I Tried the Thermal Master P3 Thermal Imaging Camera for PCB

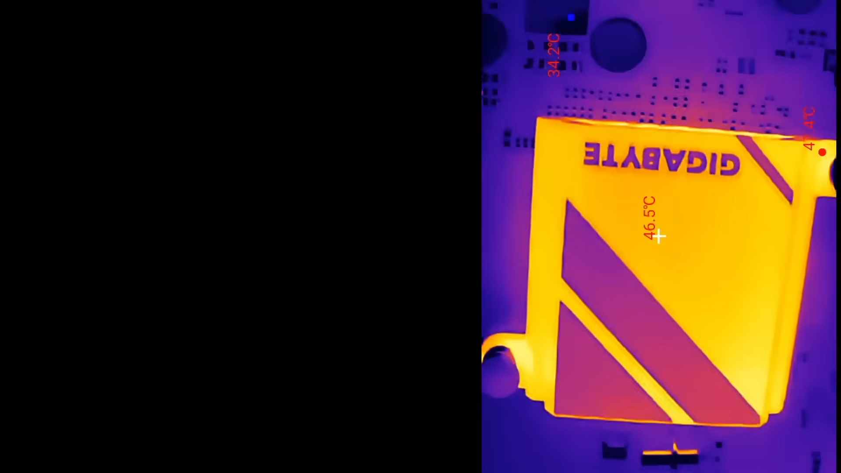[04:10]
On screen: spot 46.5°C
Yep, I reckon that's pretty good.
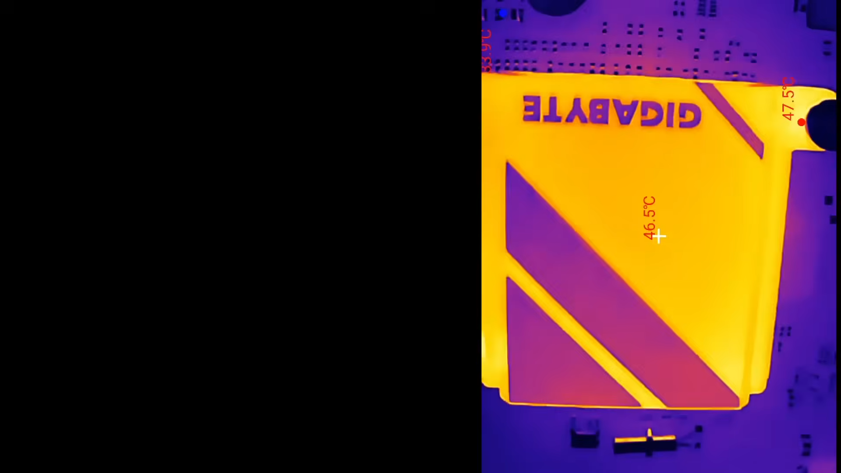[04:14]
On screen: spot 46.5°C, max 47.5°C
The lens is still about an inch away from that chip.